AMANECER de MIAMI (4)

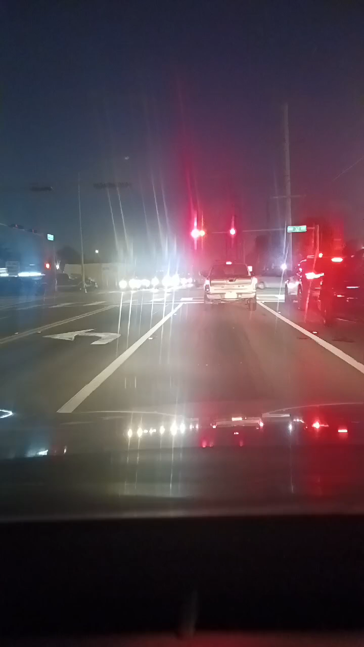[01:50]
de la 32 avenida del Noruega, pues con las 54 calles, luz verde y adelante. El tráfico normal, la mayoría para el trabajo, otros ya regresan de ahí. 6.26 de la mañana, dándole gracias a nuestro Creador,
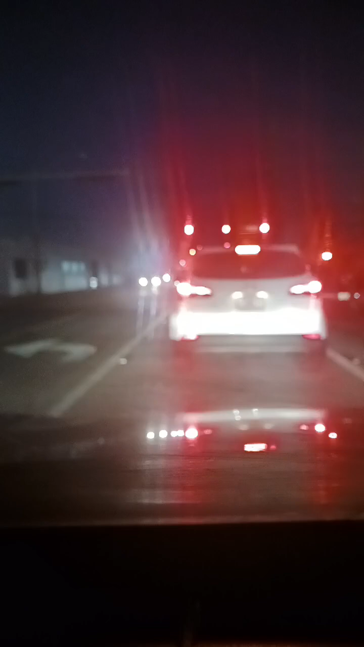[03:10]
Jesús es la verdad. Solo a través de Él podemos llegar al Padre. Bueno, hoy empezamos el lunes. Este fin de semana estuvo pasado por agua. Por ahora parece que no va a haber agua. No va a llover. Aquí estamos llegando ya al cruce del ferrocarril.